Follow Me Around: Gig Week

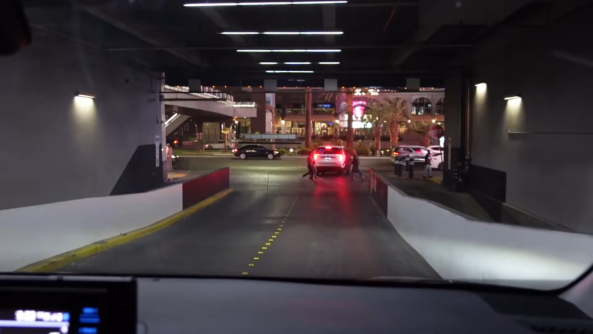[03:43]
all right so we're just leaving my gig there's a random guy walking the wrong way gonna get hit by a thousand cars and now my mom has to be very aggressive to turn onto las vegas boulevards
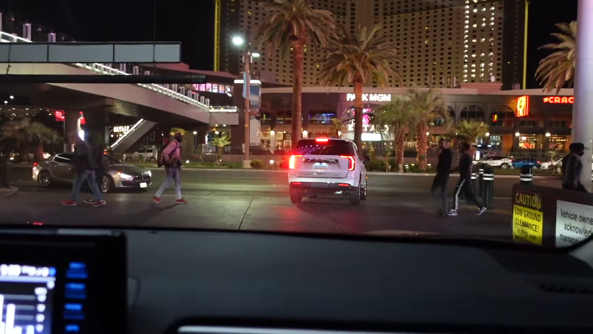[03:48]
let's see how this happened this works out all right now here's a little nighttime view of
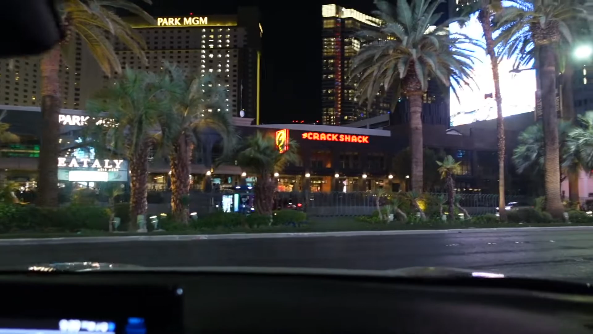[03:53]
the strip that we're driving down i